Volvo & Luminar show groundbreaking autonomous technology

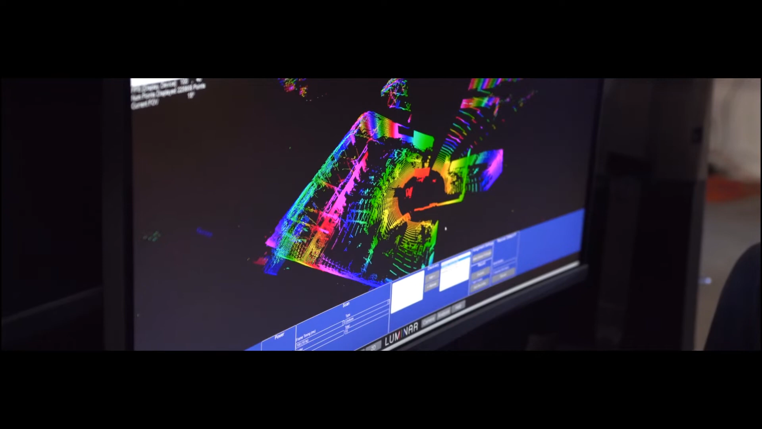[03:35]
For autonomous vehicles to truly become a reality, they need to be able to reliably see and understand the world around them in 3D.
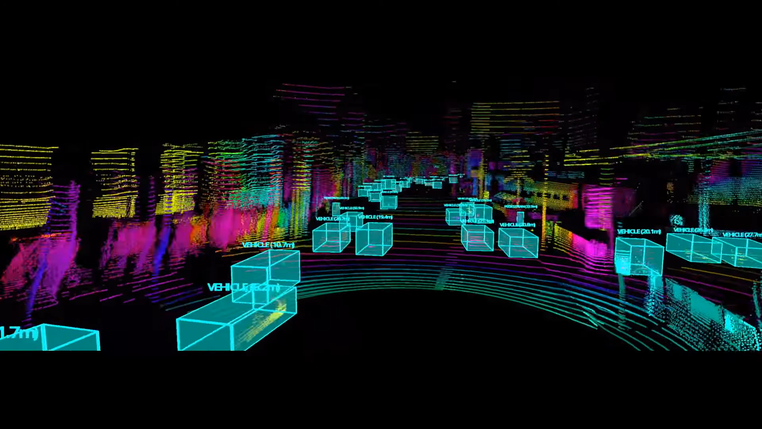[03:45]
We've been working with Volvo to make the most of our LiDAR by
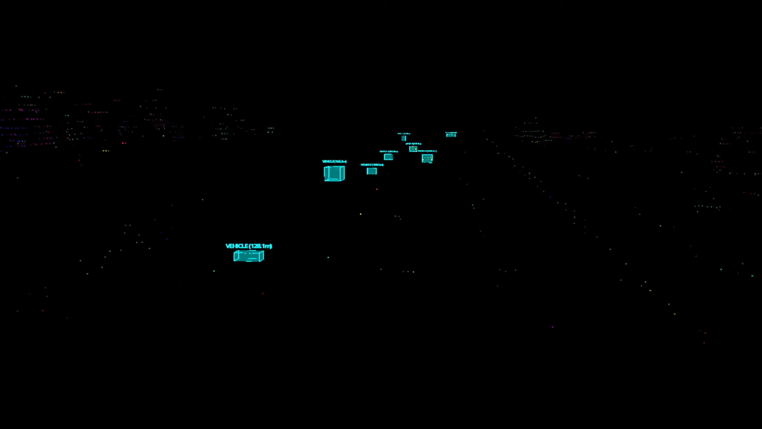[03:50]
enabling detection and recognition of objects out to 250 meters in the distance.
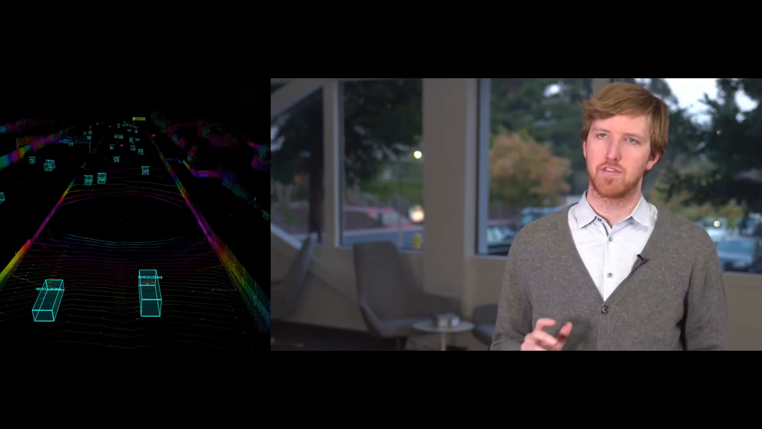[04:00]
As a result, safely reacting to unexpected situations is now possible even at freeway speeds.
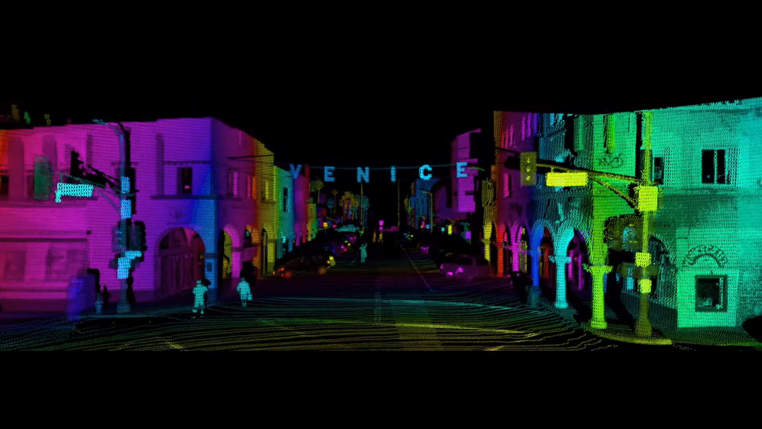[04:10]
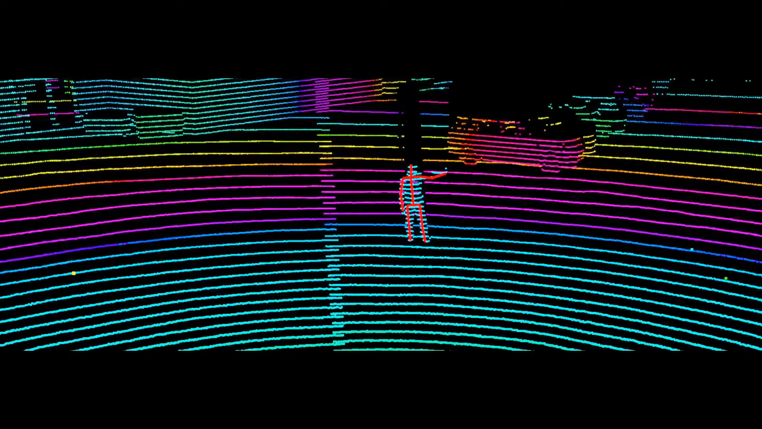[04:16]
which has never been possible before for LiDAR on vehicles.